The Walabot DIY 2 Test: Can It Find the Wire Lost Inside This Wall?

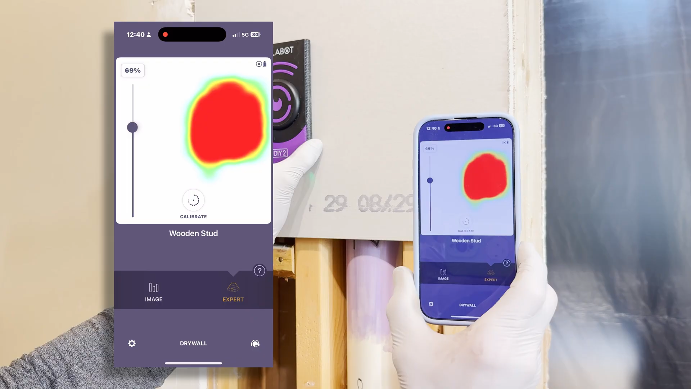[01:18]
This is an advanced scanner inside the scanner, giving you a deeper look. Check this out. Wallabot can spot live and dead wires.
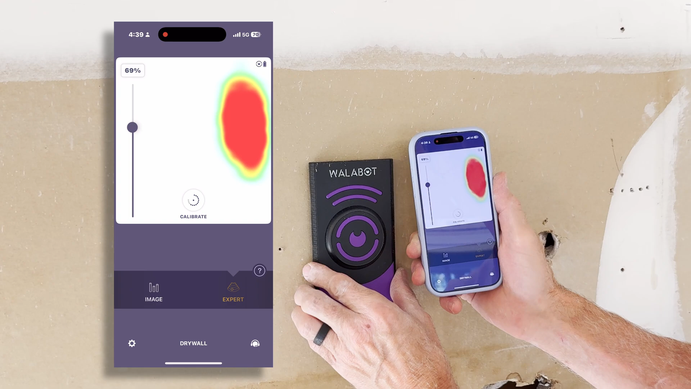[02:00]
That looks like our mystery coil. And this is the part that makes or breaks a tool like this. Don't just trust the screen. Confirm it.